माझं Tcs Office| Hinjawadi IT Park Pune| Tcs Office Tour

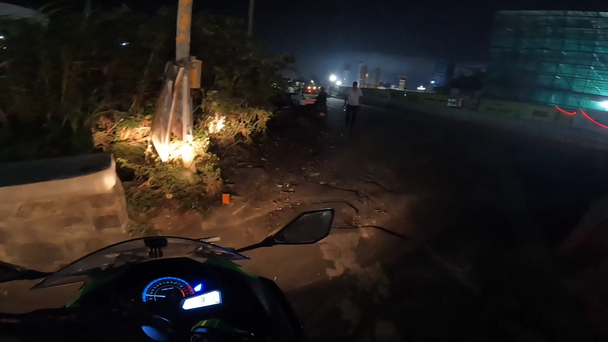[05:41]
बंद आहे का पुढं रोड, पुढं बंद आहे का रोड, चालू आहे.
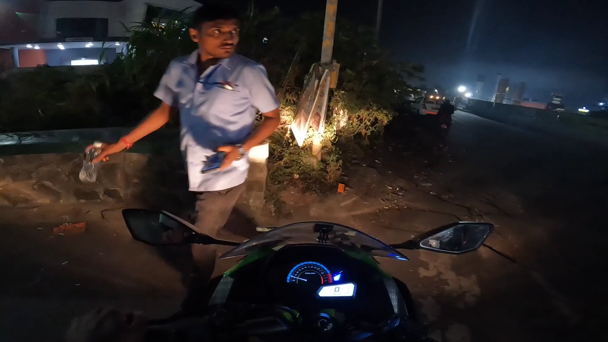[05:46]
ओके
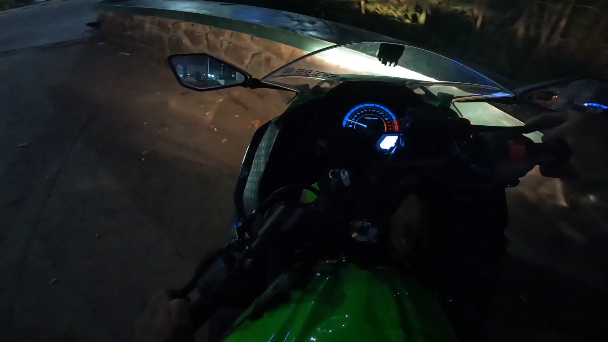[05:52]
अरे अरे अरे हे कसा ट्रेन आहे.
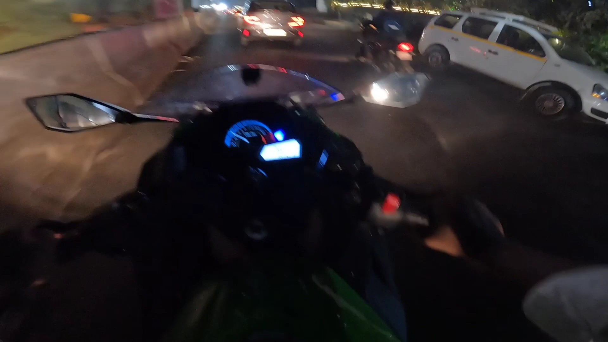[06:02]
बुलेट ठीक आहे, आवाज भारी वाजतो. ते फटाकडे आहे ना जास्त होतात थोडं.